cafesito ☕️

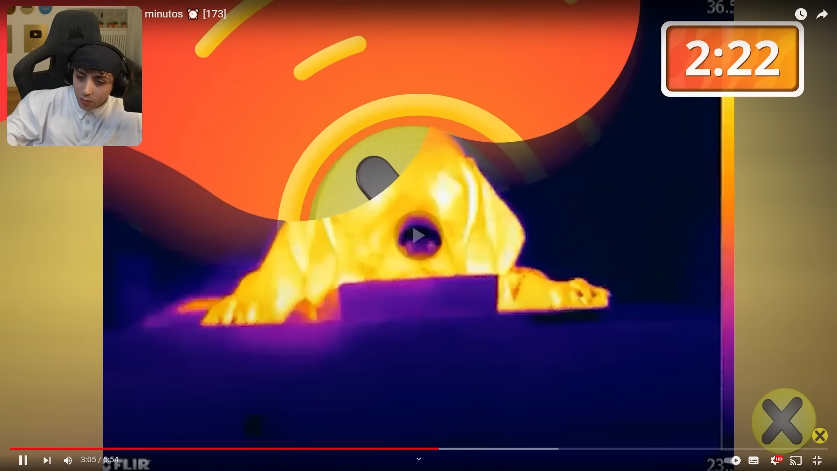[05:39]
Estas cámaras térmicas nos muestran cómo la nariz de los perros los ayuda a regular su temperatura.
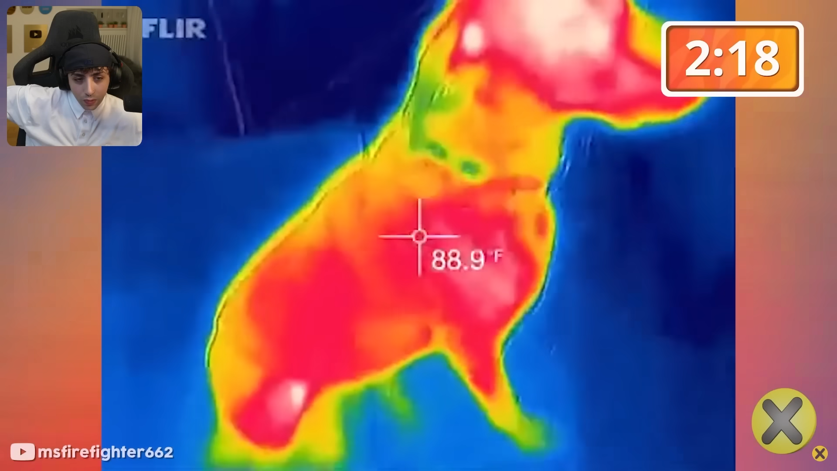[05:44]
On screen: spot 88.9°F
Mira cómo está varios grados más fría que el resto de su cuerpo.